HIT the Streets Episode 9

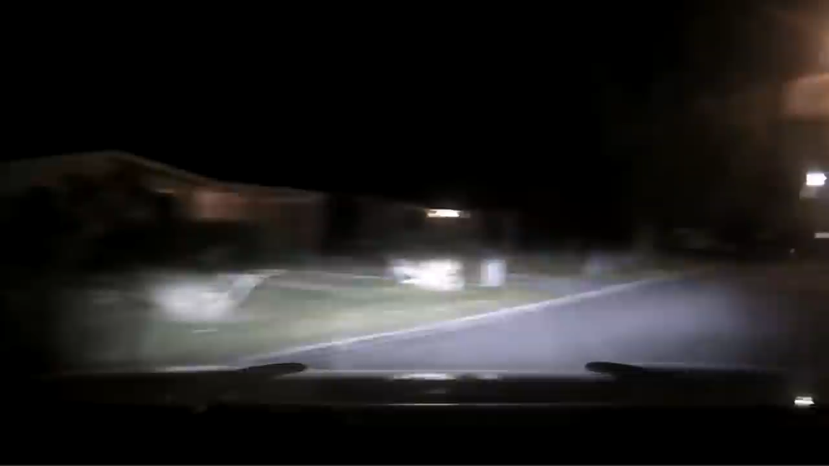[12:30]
Red Mustang, two passengers. B-way, now we're going north on Lincoln, and it's two black males and a red Mustang. Right here. Where'd he go? Right here, right here.
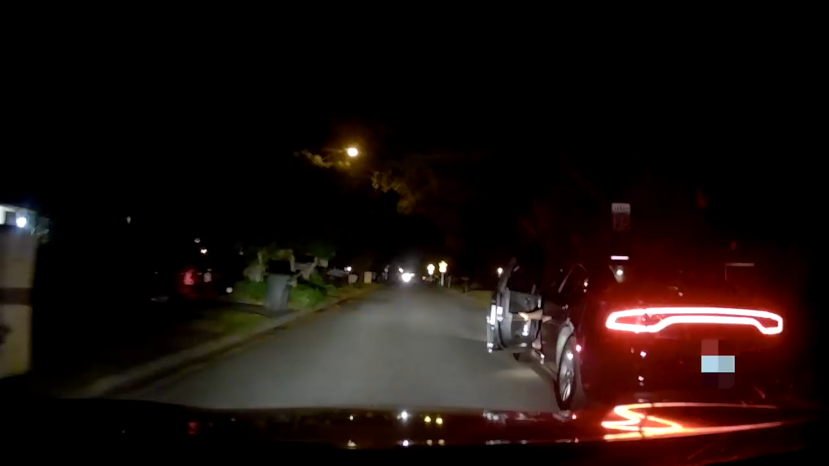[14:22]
While one of the subjects bailed out of the car early on in the pursuit, the driver continued to try and outrun our deputies and our helicopter for whatever reason.
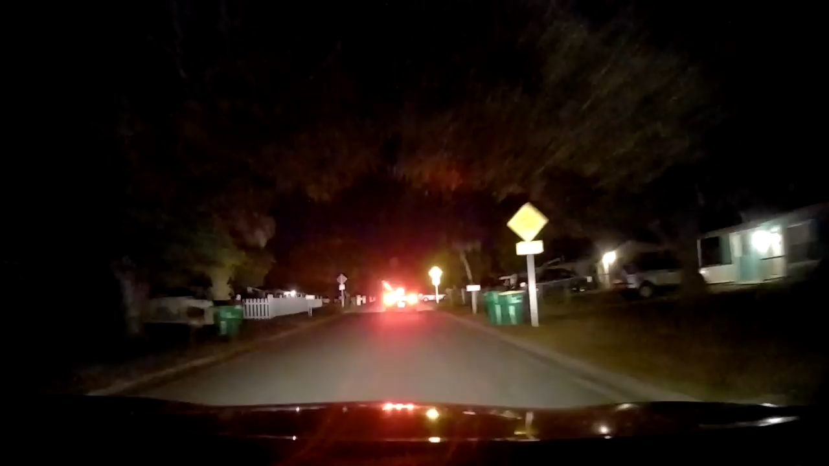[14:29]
We have multiple vehicles to clean up. We are not actually following him anymore, so we've got the eyeball.
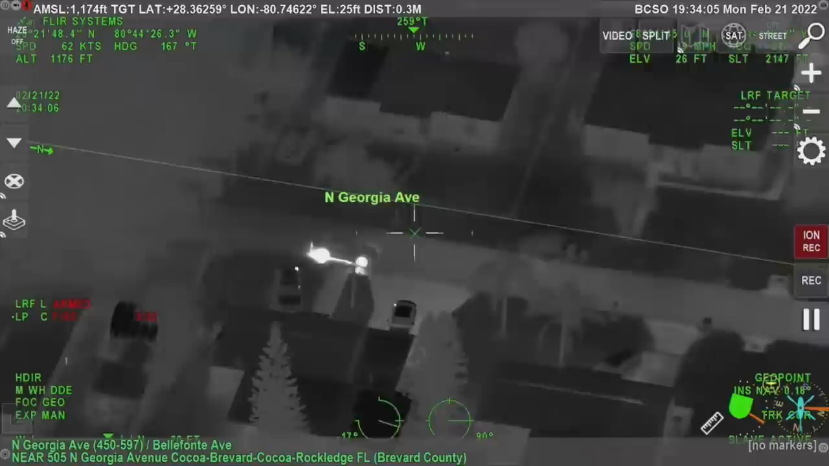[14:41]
Alright, he's pulling into a house on Georgia Avenue, 508 Georgia, 508 Georgia. He's running on foot northbound on Georgia.
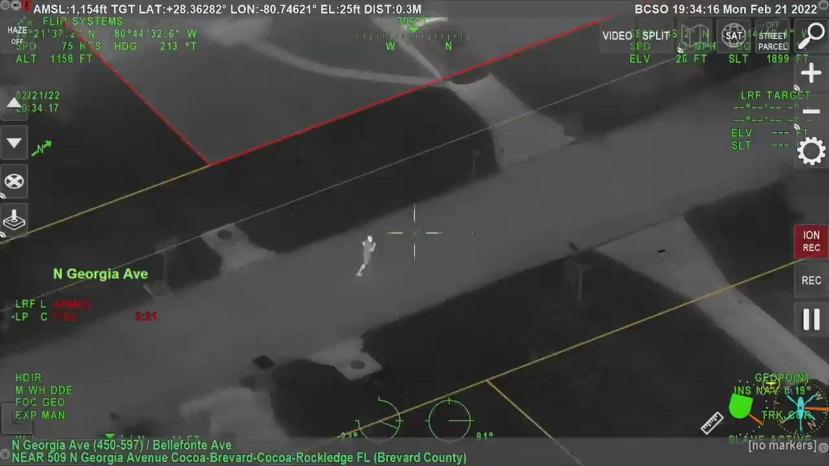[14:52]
Back here to the left, yep.
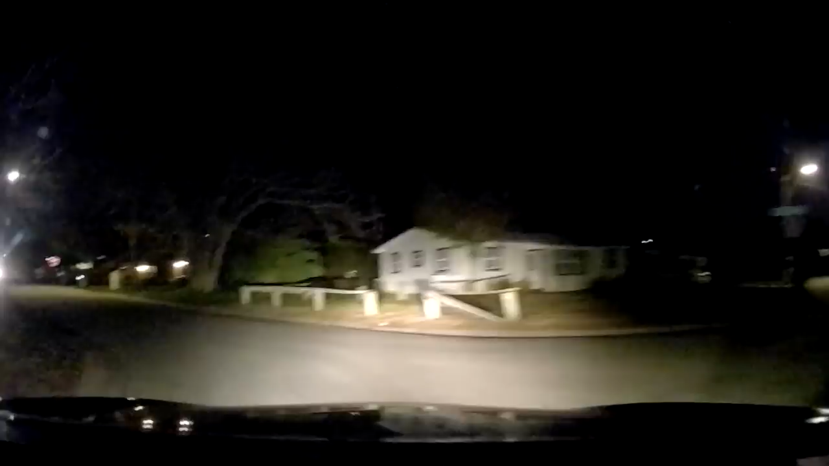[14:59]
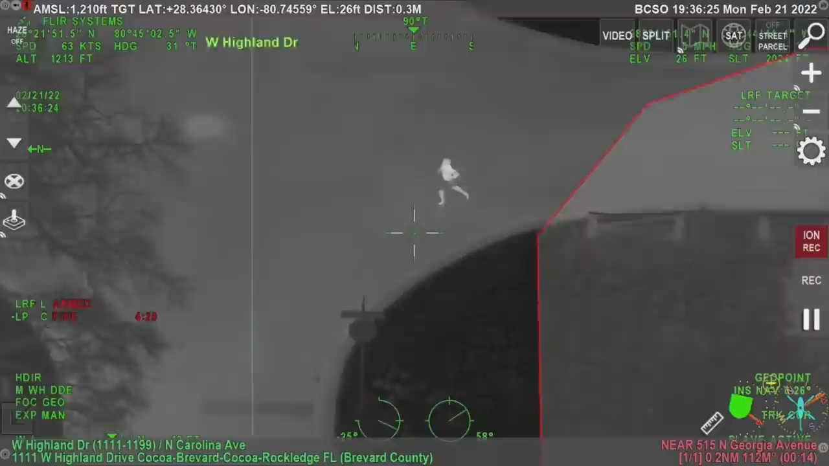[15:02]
Definitely barefoot, no shirt, passing Highland. We're going to fail out except Highland.
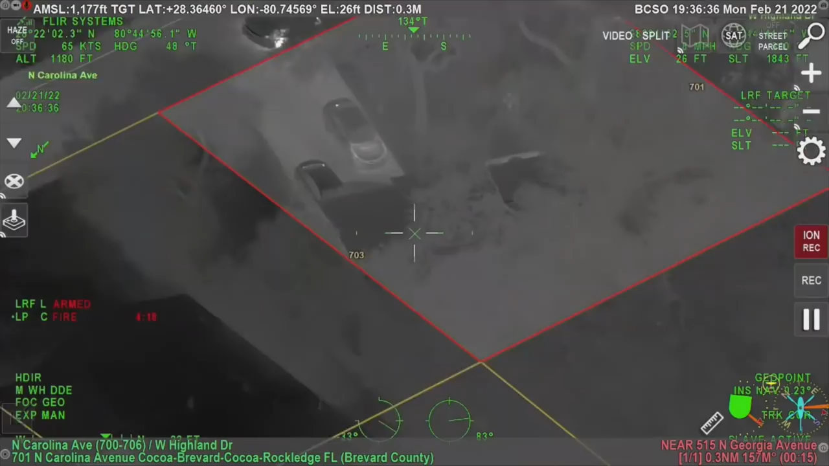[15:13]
Guys, I can't tell you. The deputy's right behind him here at the corner of North Carolina at 701. After bailing from the car and attempting to flee on foot, the suspect Achavian Flewellyn ran into the front door of an occupied dwelling and was tackled in the living room by our deputies who were in pursuit.